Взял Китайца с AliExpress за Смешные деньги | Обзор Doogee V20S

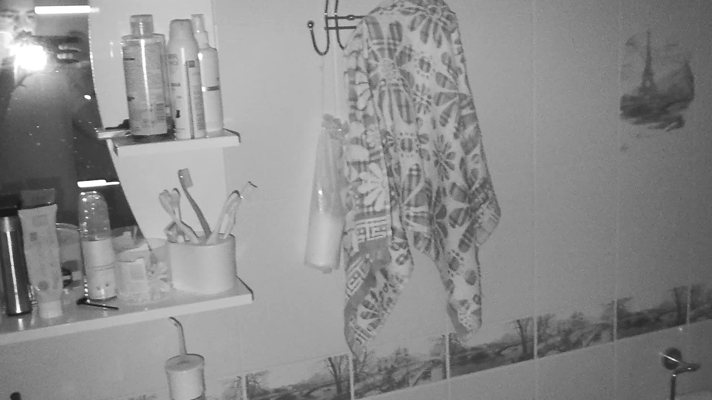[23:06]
Ребята, у меня сейчас здесь полный мрак.
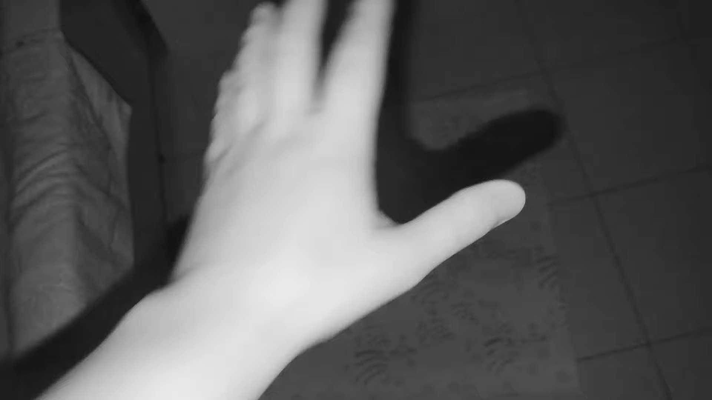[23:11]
То есть темно. Но света нету вообще в ванной.
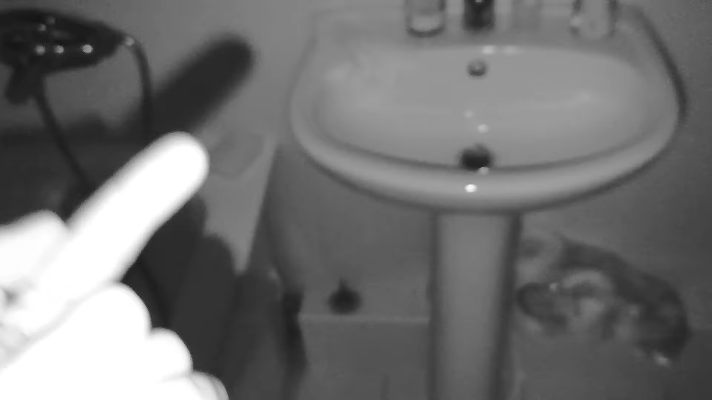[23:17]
Я включил функцию ночное видение на этом телефоне. И реально все стало видно.
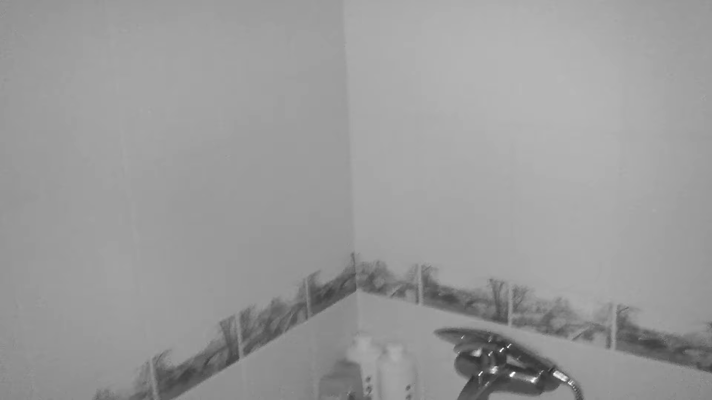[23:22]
Но это крутая функция все-таки ночное видение, конечно. Смотрите, все видно, видите.